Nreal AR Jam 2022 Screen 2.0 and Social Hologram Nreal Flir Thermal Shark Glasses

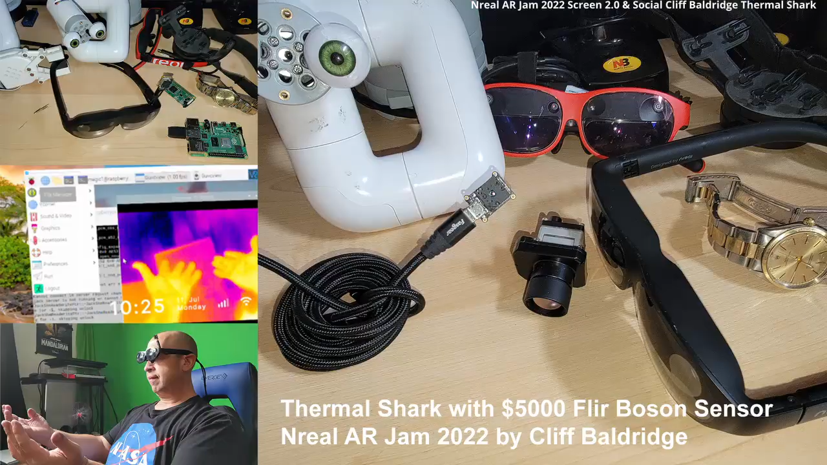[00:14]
And so this submission is for Thermal Shark, which is the world's first FLIR, Leptin, and $5,000 FLIR Boson
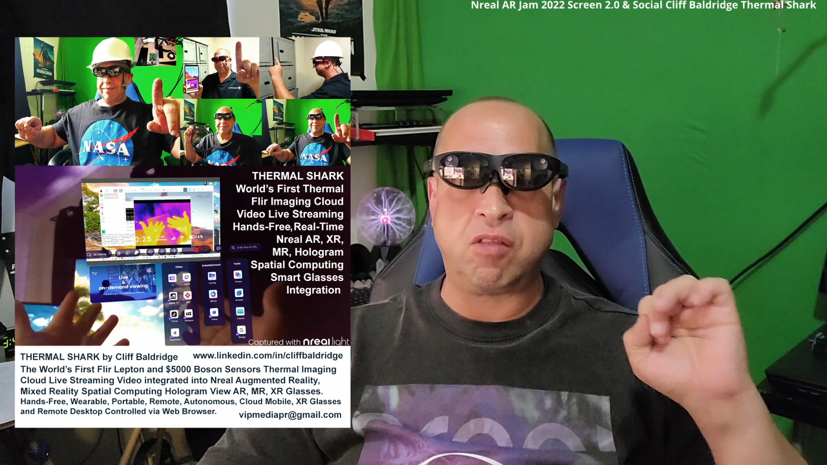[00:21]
Sensor Thermal Imaging Cloud Live Streaming Video Integrated into the NREAL Augmented Reality Glasses.
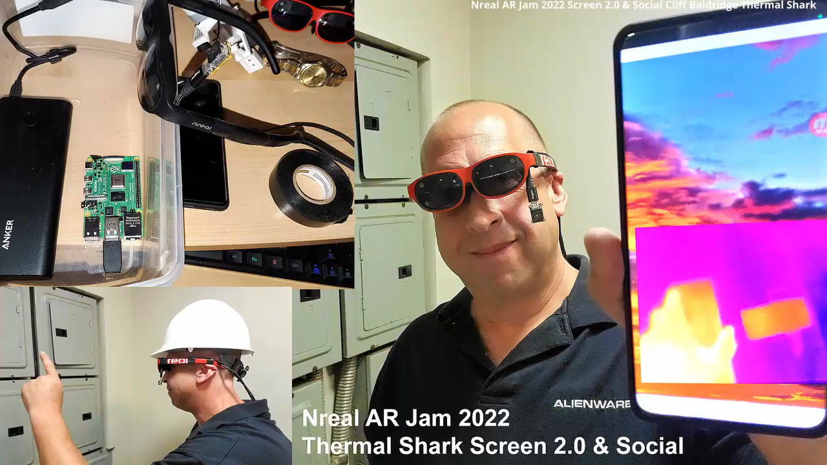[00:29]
Mixed Reality Spatial Computing Hologram View
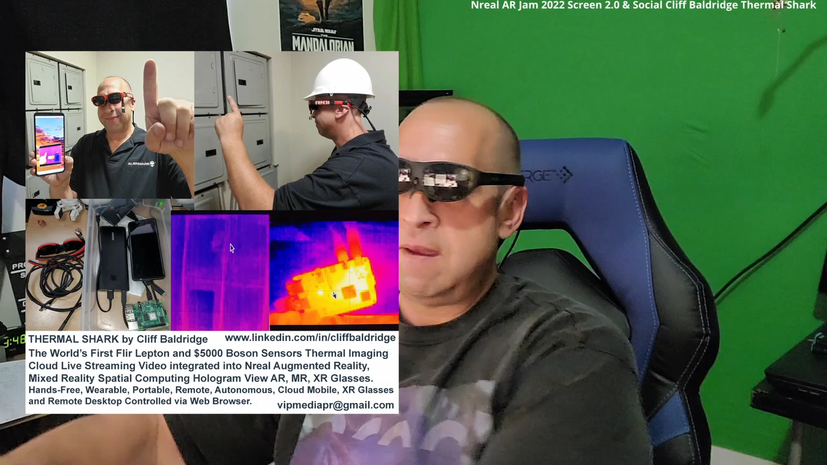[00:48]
So that's the main project, and the sensors go right here, clip-on of the glasses. This is a smaller one, and this is the big, huge one, $5,000 Boson.